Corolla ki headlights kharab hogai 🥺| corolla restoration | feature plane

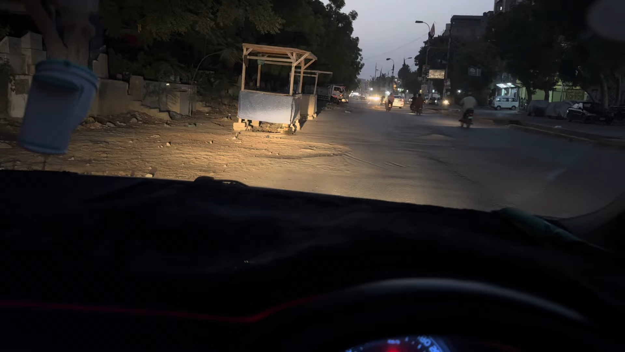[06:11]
یہ ہے ہائی بیم یہ دیکھو وہ بالکل نیچے پڑھ رہی ہیں یا روڈ پہ دیکھ رہے ہو یہ تو وہ کہہ رہا ہے اس کو اوپر اٹھوا ہوتا ہے جب اوپر اٹھے گئے تو
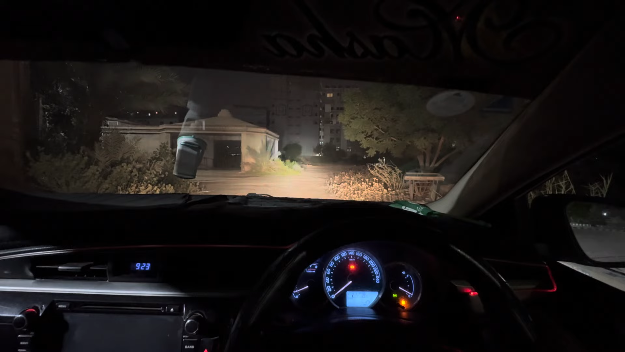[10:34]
کتنا فرق پڑا پڑا ہے نہیں پڑا آپ لوگ بتاؤ اب دیکھو یہاں سے دیکھو ٹھیک ہے اب ایچ آئی ڈی لاروں میں دیکھو ایچ آئی ڈی وہ سامنے بلڈنگ
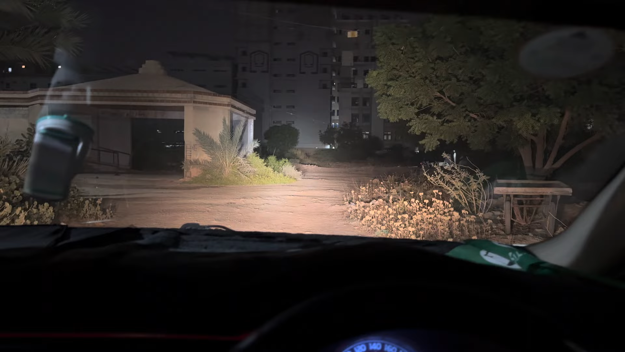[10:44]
تک جا رہی ہے واللہ وہ بلڈنگ کا ہے وہ رہی بلڈنگ اب دیکھیں گا یہ دیکھو یہ دیکھ رہو